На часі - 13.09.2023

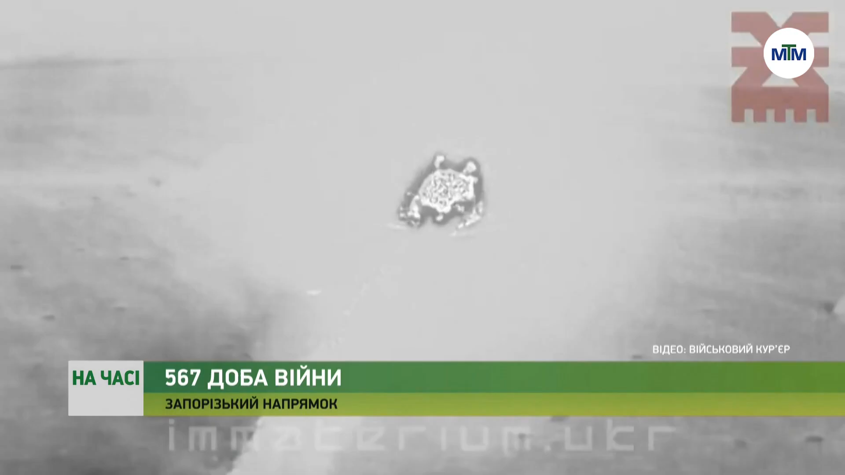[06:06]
Навіде українська авіація потужними ударами вражає американською авіабомбою позиції загарбників біля п'ятихаток.
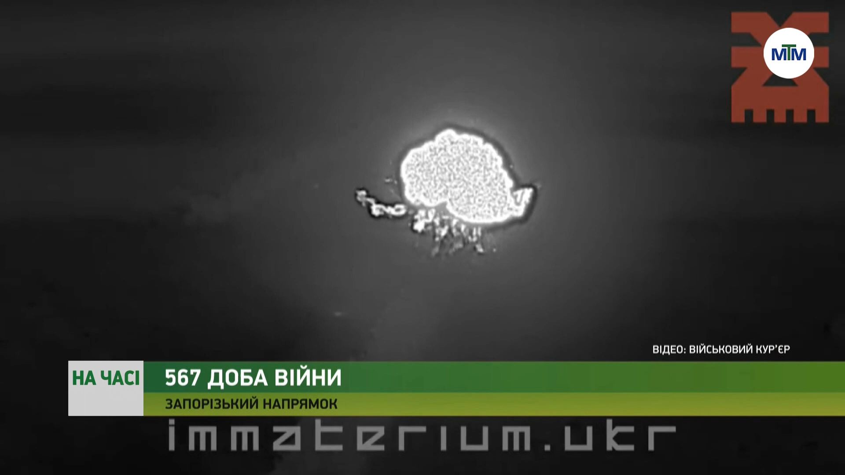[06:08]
Аби відбити втрачені позиції,